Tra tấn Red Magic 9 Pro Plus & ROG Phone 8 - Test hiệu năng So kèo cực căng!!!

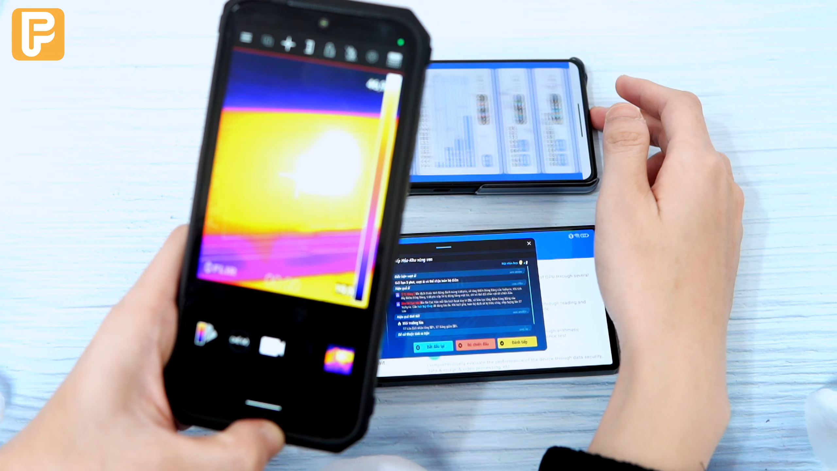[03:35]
4-7 độ ở phương vực này thì đang là 4-7 độ này. Còn em Nubia Red Magic 9 Pro mặc dù trâu hơn nhưng mà cũng chỉ ở 45 độ thôi.
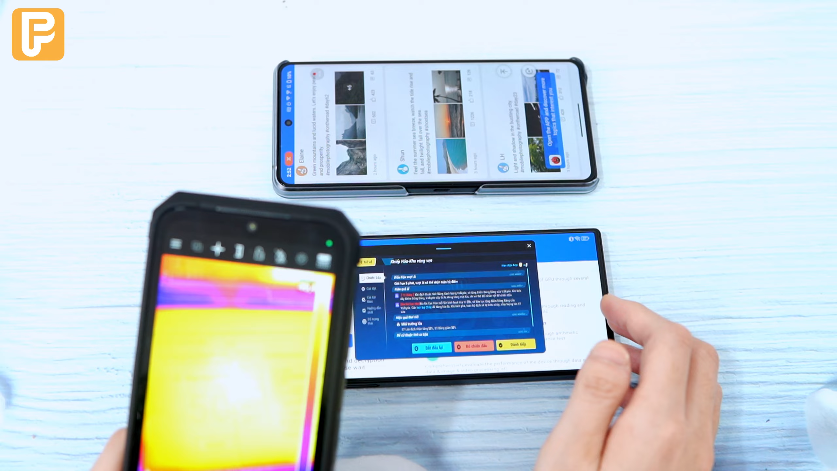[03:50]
45-44 này. Mình sẽ đo mặt lưng xem em này là bao nhiêu độ này. Em này là rất nóng đúng không?
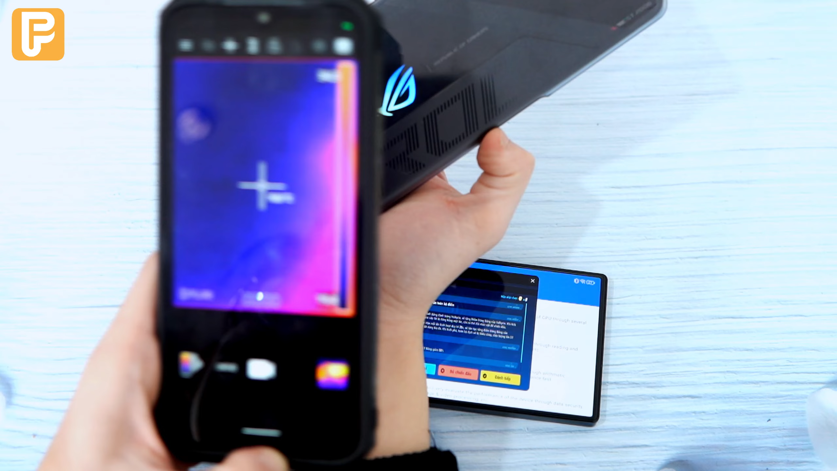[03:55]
Ở khu vực nóng nhất đã gần đến 50-48 độ rồi mọi người ạ. 48 độ. Em rất phồn này nóng quá ạ.
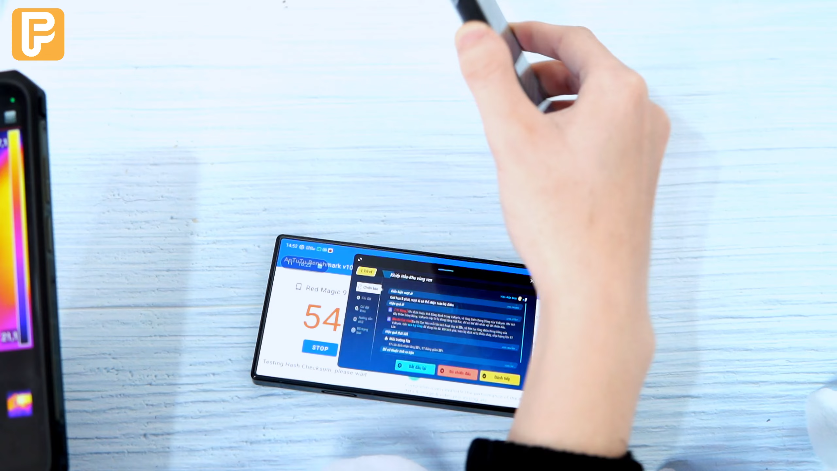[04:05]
Vậy còn em Nubia Red Magic 9 Pro này thì bao nhiêu?
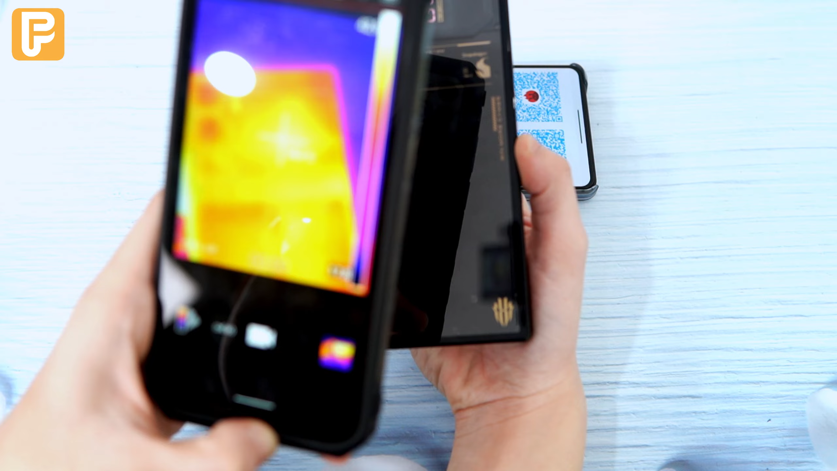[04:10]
Khu vực nóng nhất ở khu vực gần con chip tại sao lại chỉ có 39 độ nhỉ? Mặc dù trâu hơn, chạy tác vụ kinh hơn nhưng mà tả nhiệt so với em Rook Phone 8 này là một trời một vực nhé.
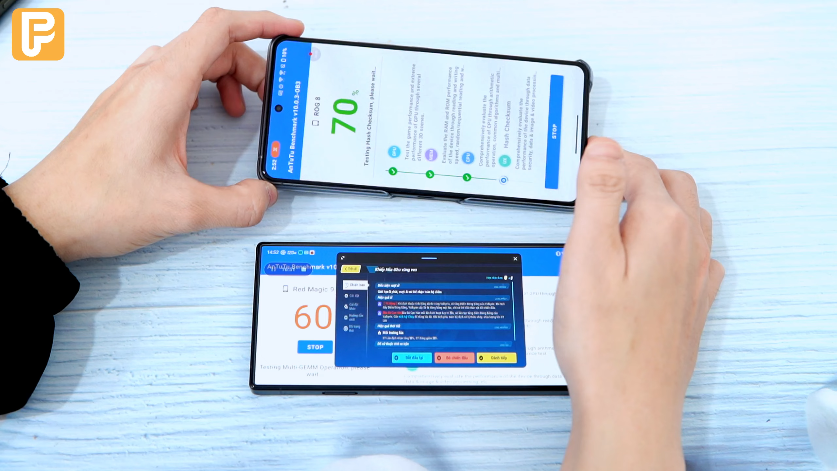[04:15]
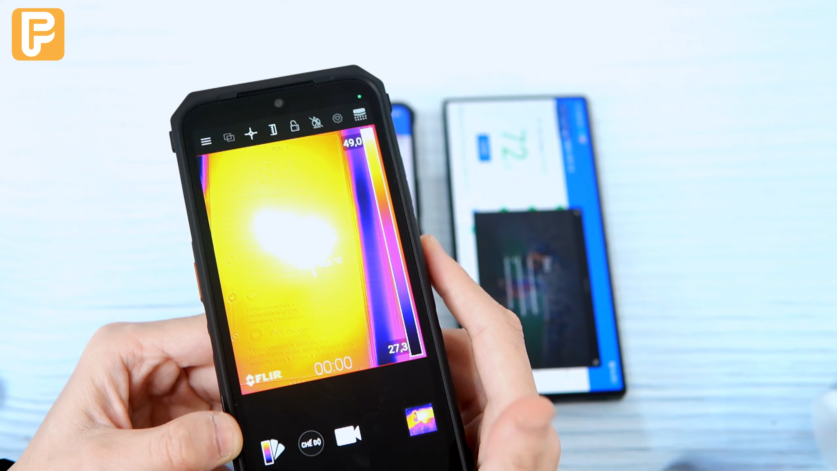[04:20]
Mình có thể thấy là em Rook Phone đã gần 50 độ rồi. 49-8 độ này. 49-9 độ này.
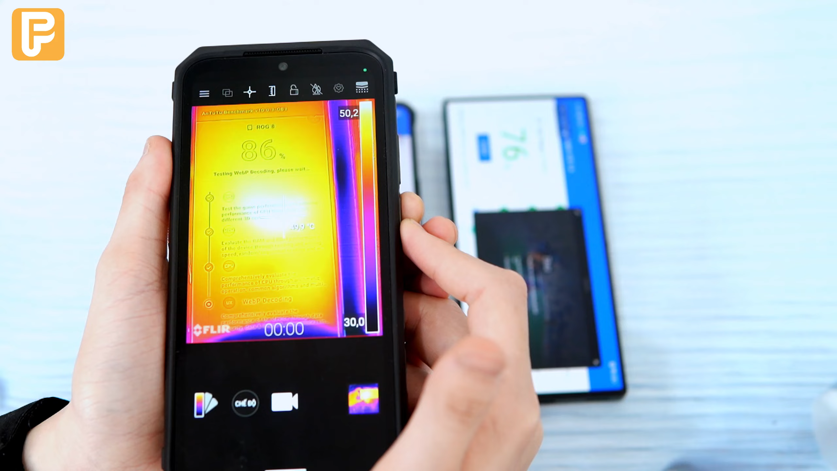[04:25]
Một em thì đã 88%, một em thì vẫn 80%.